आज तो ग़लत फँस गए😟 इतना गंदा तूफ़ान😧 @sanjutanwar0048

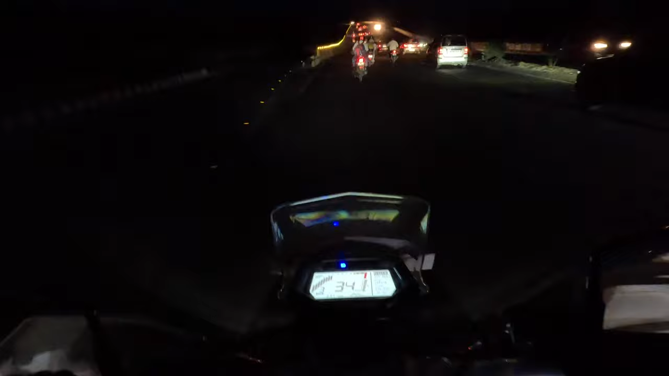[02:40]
मैं देखने के लिए जा रहा हूं तो इसलिए मैं बाइक पर जा रहा हूं कि मौसम ना काफी अच्छा हो रहा है वाई यार इसमे ना बस बाइक में दिकत है लाइट की यह देखो भाई लाइट तो ना के और अबर है और
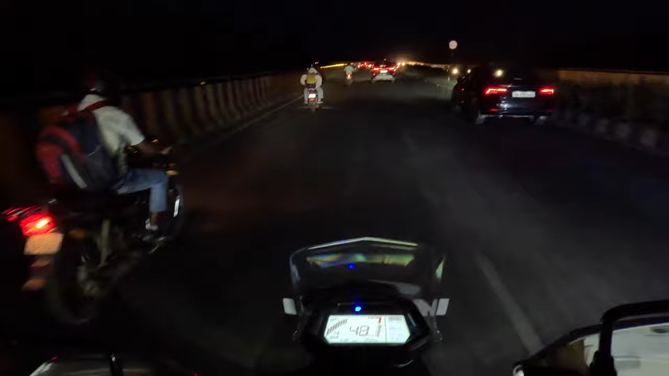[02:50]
पत तो वहां से निकल के रुकेंगे सिस्टर के वार वहां से आएगे वह सुगा तो भी चलते और थोड़ा राइड का लेते हैं मजा
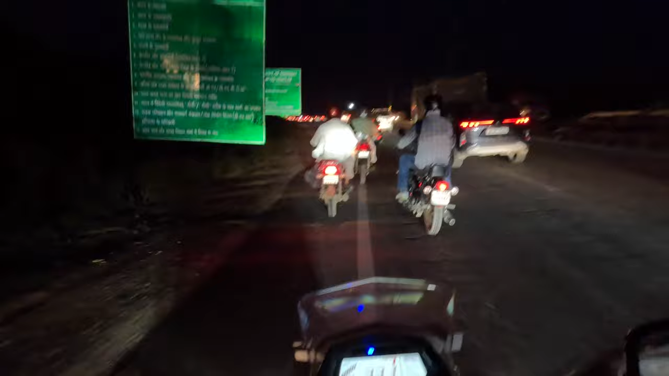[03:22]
ट्रेफिक है ना गाइज क्या ही बताए भाई और सामने टोल आने वाल होने वाल होने वाल है तो वैसे उसरत फुड़ी से भागाते है आज बट वैसे भी यार गईज यह ना हंड्रेड
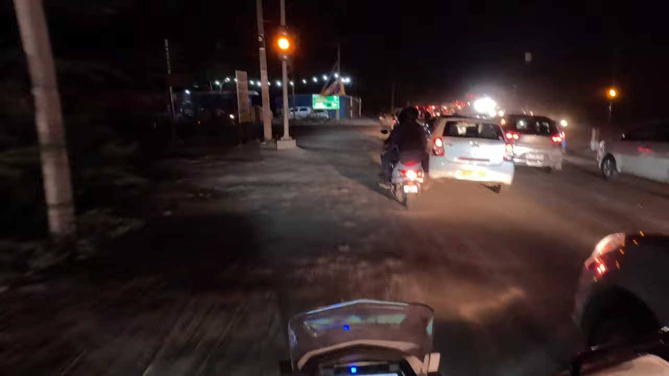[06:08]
है वाई ट्रैफिक हो तो साइड से जगह मिल जाती है निकलने के लिए और काड़ी
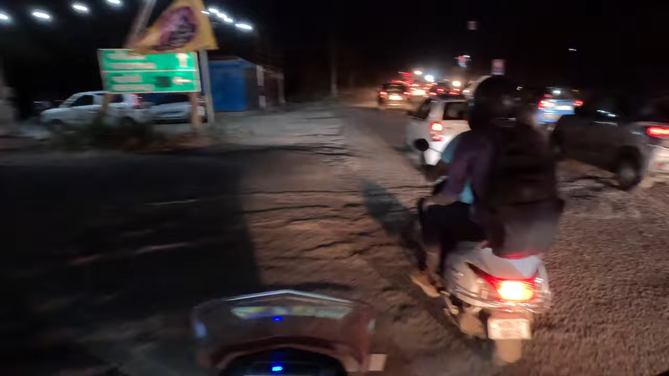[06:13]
में तो वेट करना पड़ेगा तो अभी पीछे बहुत सवारा ट्रैफिक था हमने ऐसे साइड साइड से ना पूरा क्रॉस कर लिया अच्छा एर बाई पेच्छा फील होते है जैसे
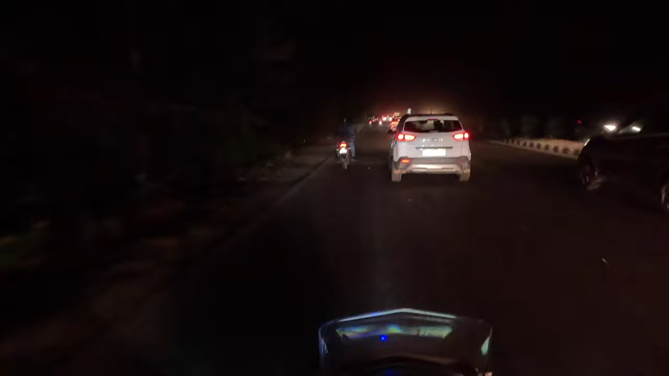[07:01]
जल्दी से हमें पहुंशना पड़ेगा इतनी तेज हावा चल रही है ना गाईज ये देखो भाई बैंकर फुल फुल खतरना गाईज भाई गल्थ पंगा ले लिया आज तो मैंने लगता है फुल हेवी वाली हांधी चली हुई है इस टाइम पर दूली दूल
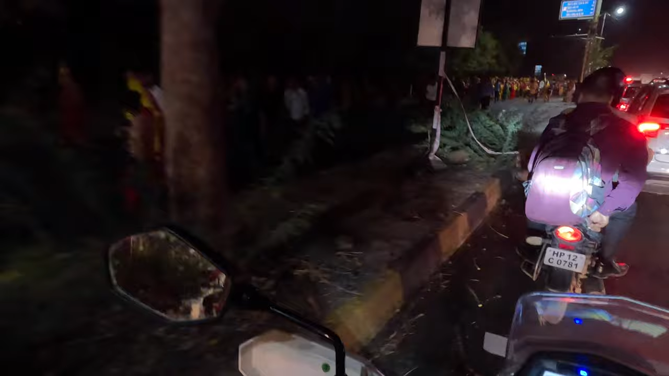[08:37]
अधनल आ ऑर अभी तो आ रहे पीछे और यूगर आ रहे बीछेए और
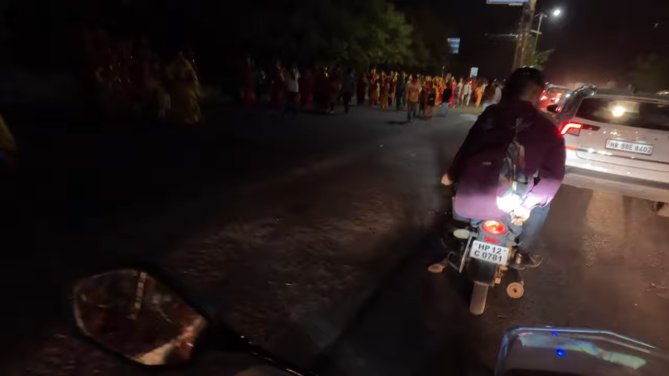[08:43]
बीचे हीजह को पूरा न काया है हजारों की हजारों की भीड़ कलश कई हजार कलश और जहा के टाइब निकाल रहे है तो अभी तो चली रहे है इदर
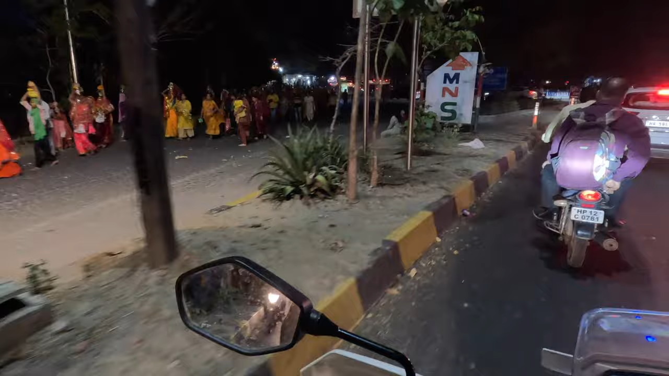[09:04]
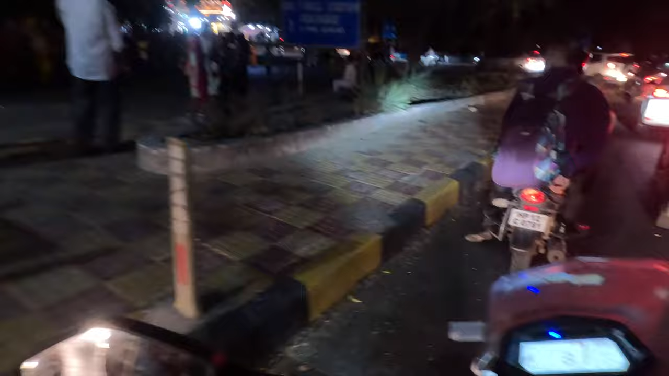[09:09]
तो भाई ये ना ये क्या होता है कि जो वो मंदिर था तो ये क्या करेंगे उस मंदिर के ने एक परिक्रमा लगाती है तो करीब 3-4 किलोमेटर अगर
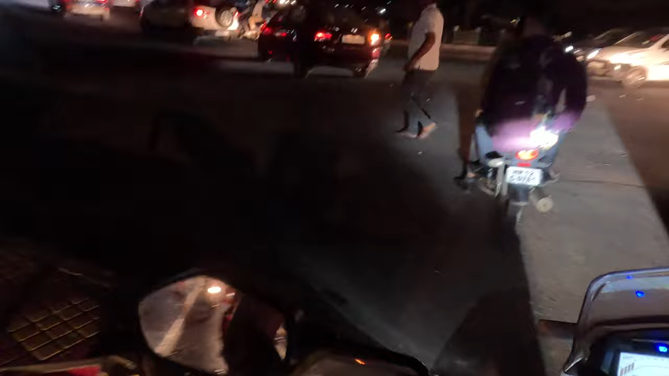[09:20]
जादा भी जगा हो सकती है उसमें वैठता है पुरा भाई देगो परसासन भी खड़ा हुए है और पीछे
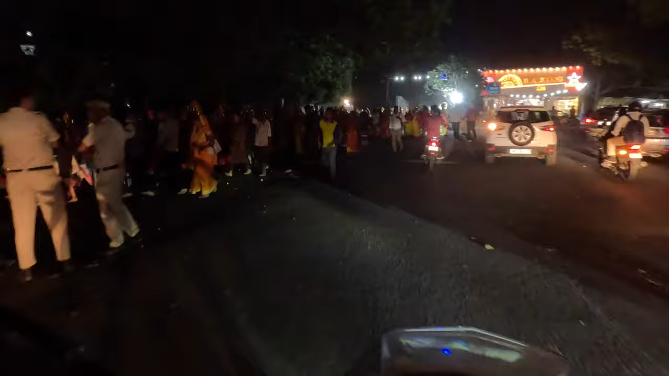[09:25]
भाई ये भी तो ना बहुत भीड़ है पीछे तक पूरा बढ़िया बहुत बढ़िये भीड़
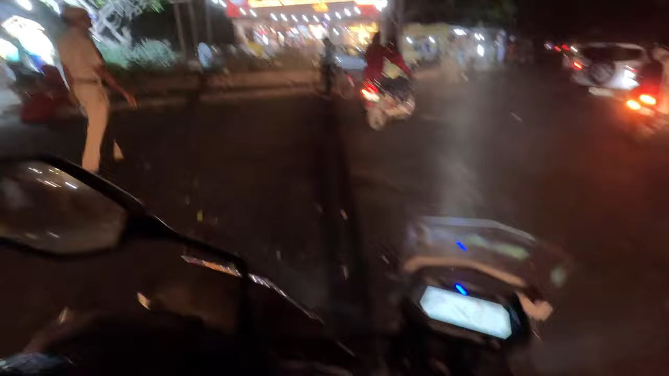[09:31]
है और ऐसे तुफान चल रहे है और हम न इस गल्थ पंगा ले लिया आज राइड करके भाई फुल